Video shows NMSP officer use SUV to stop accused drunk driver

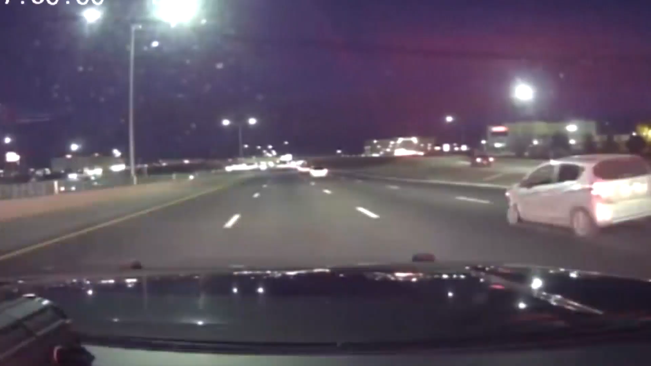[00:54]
It was clear that I was trying to stop him. Police say Gifford Bunny was behind the wheel. And I smelt the smell of burning rubber. Officer Lefebvre was on patrol on I-25 North when he found Bunny putting along in a clearly wrecked Chevy Sonic. He drove on a rim.
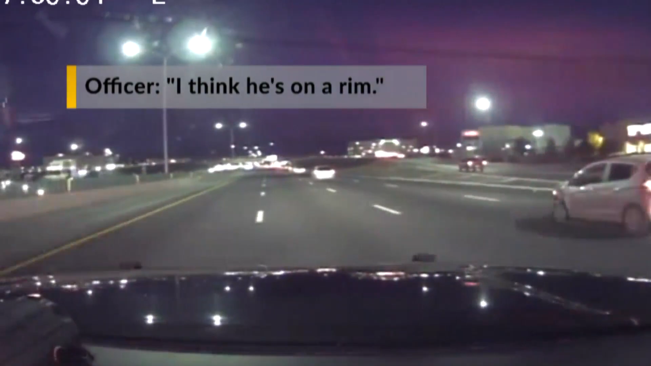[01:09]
The front left tire was completely gone. The front left corner of the vehicle was trashed. It appeared that he had struck something.
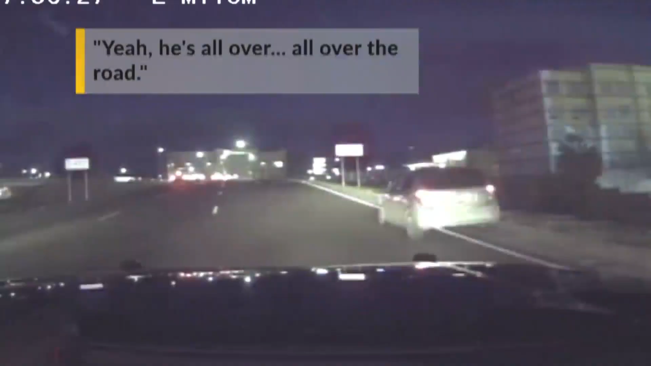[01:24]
Yeah, he's all the way up. All the way up. Officer Lefebvre used his car to stop it. I knew that he wasn't going to stop, and so I performed a pit maneuver on him.